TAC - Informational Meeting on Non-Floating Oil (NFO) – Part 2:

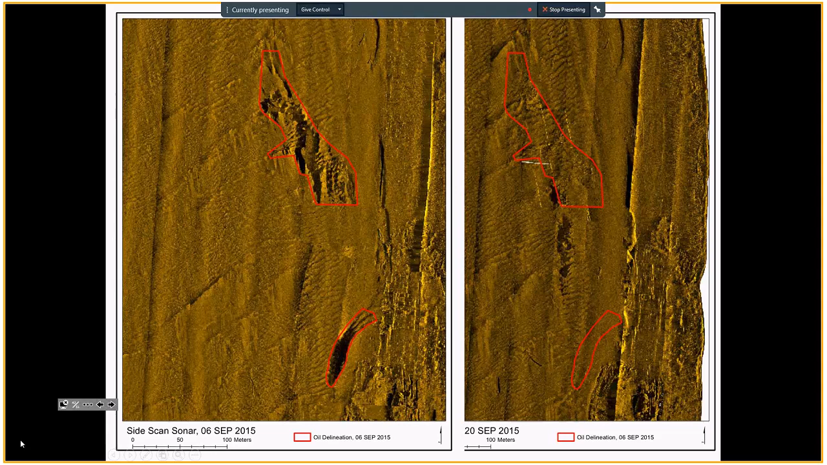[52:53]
The lower right one. So it wasn't what didn't get moved, it got buried. And some of this, and they've been seeing this enough, some of this oil moved. You see that some movement and some burial. You know, so this was a little bit closer to shore. This was a little bit closer to the south end of the river. So, you know, a lot of tools about trying to figure out where it is.